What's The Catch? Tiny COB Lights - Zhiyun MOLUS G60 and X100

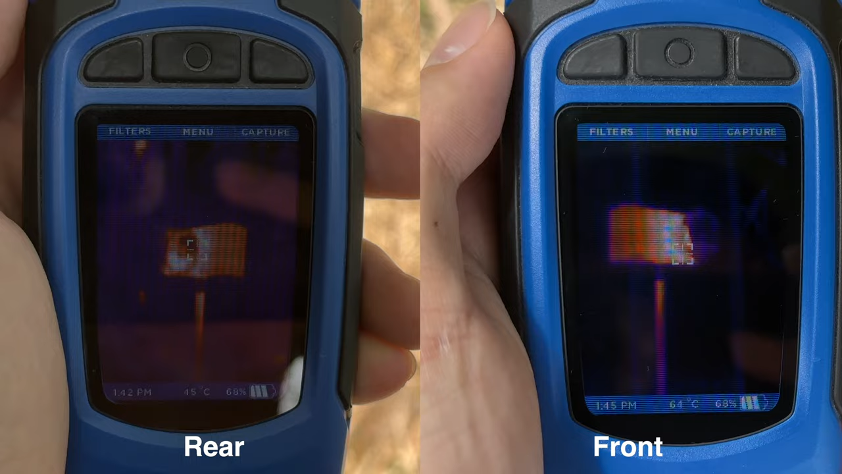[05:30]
I then pulled the light aside to have a look at it with my thermal camera, and while it never overheated and shut itself off, the light was definitely rather warm.
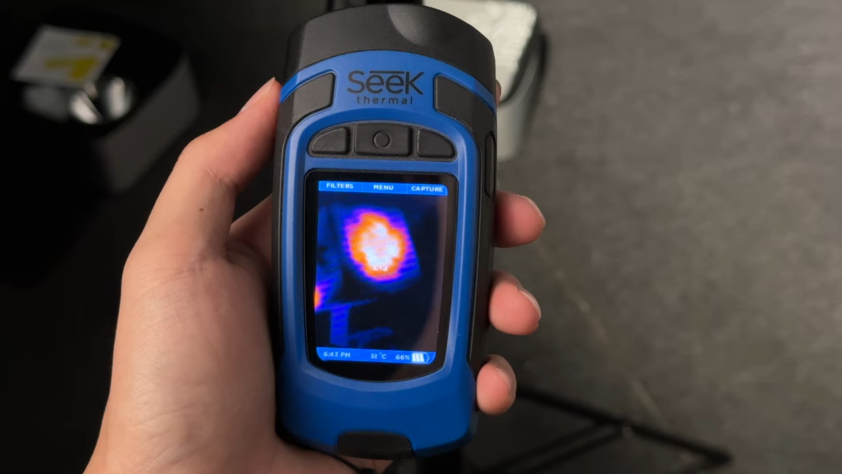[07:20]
Both lights were still on, as they should be, but the G60 was actually running surprisingly cool.
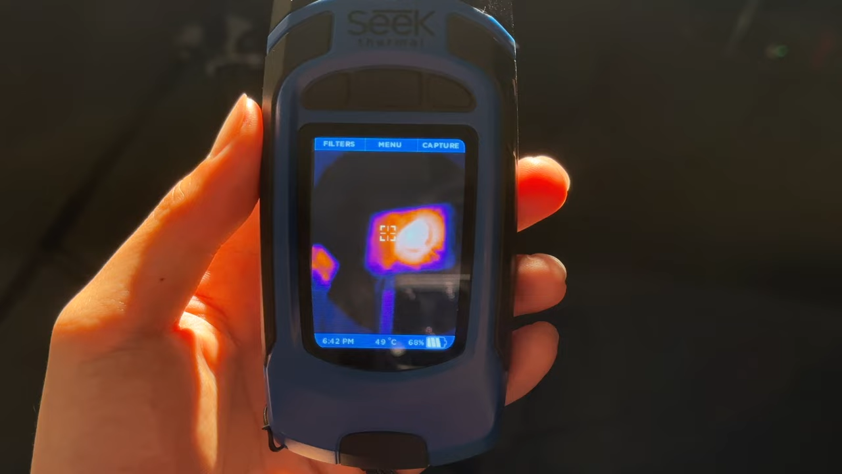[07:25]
The more powerful X100, warmer than the G60, but it's actually very comfortable indoors.
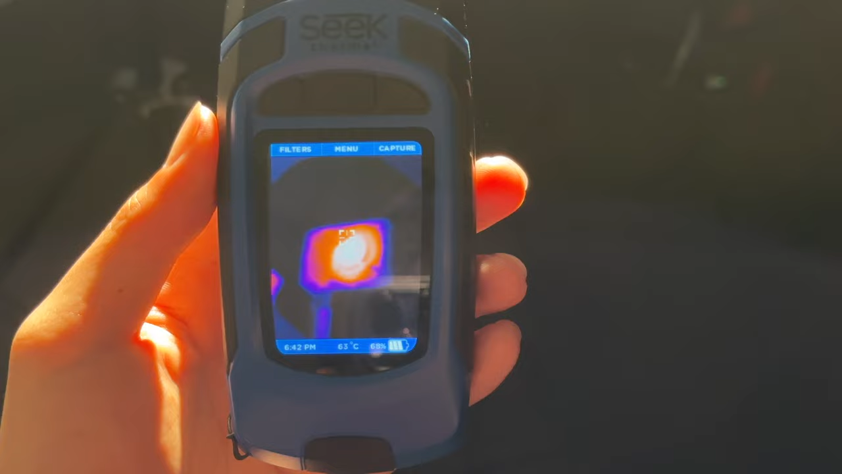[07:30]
I genuinely believed that shrinking a COB fixture to sizes this small would absolutely come at the expense of something.